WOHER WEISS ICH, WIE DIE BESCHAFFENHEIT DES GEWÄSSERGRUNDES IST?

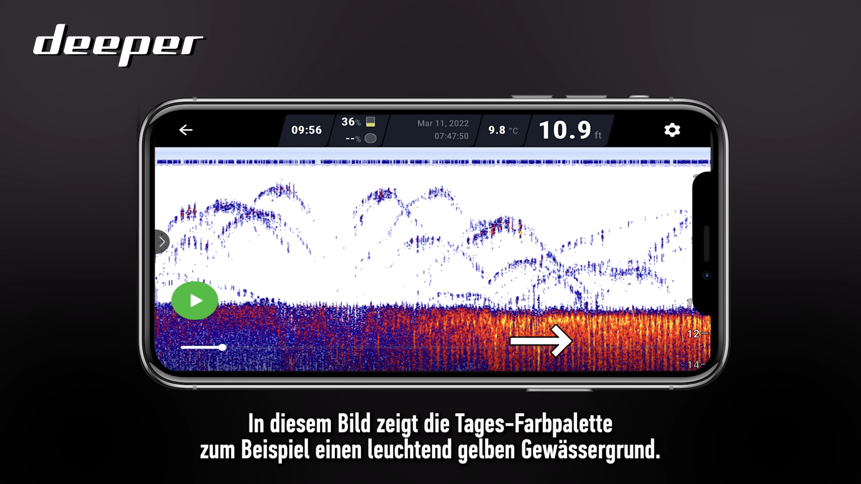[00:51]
On screen: depth 10.9 ft, water 9.8°C
As this scan also shows the opposite of a hard lake bed is a soft lake bed and this will be reflected with dark blues, dark purples and reds.